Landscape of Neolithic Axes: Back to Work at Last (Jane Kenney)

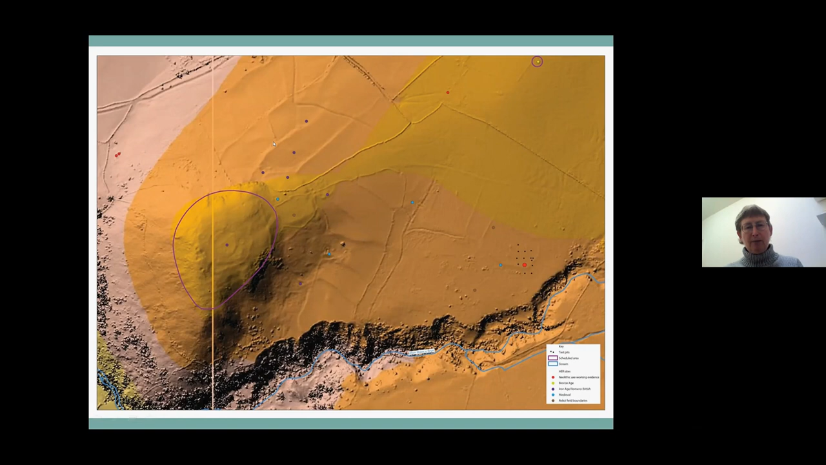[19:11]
And then we'll have an even more detailed image of what the land is like around here. But on this you can see these old field boundaries very nicely on this, including some much closer to where we're working. So it's really quite high up.